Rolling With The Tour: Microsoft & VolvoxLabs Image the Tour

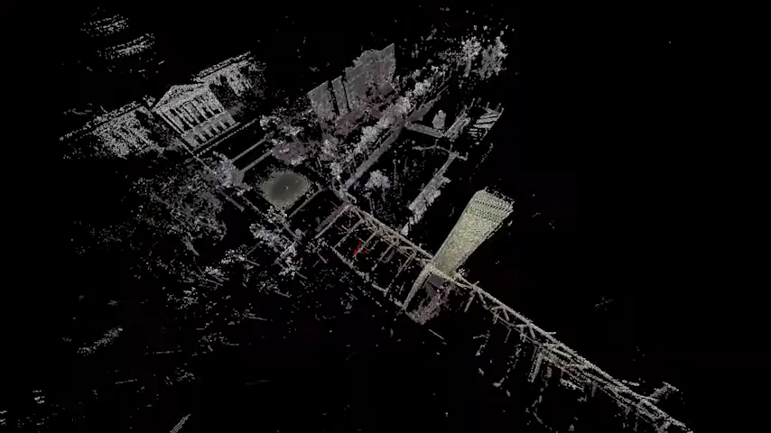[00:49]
Everything's packed in there. We're going to roll it out every day in the morning and set up four
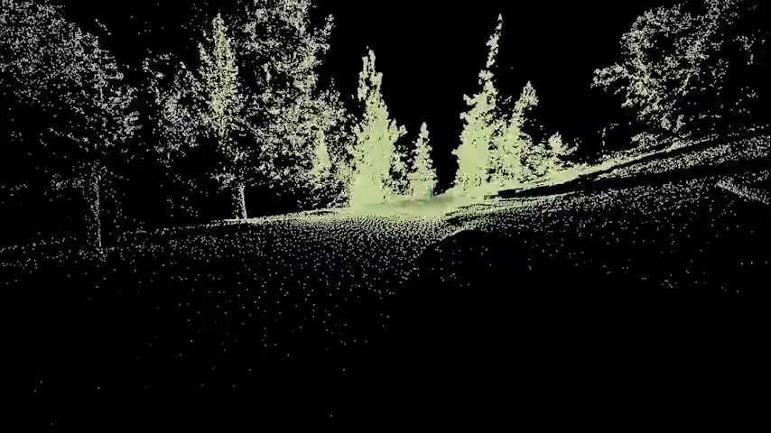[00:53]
connects on each side of the road to capture guys in 3D.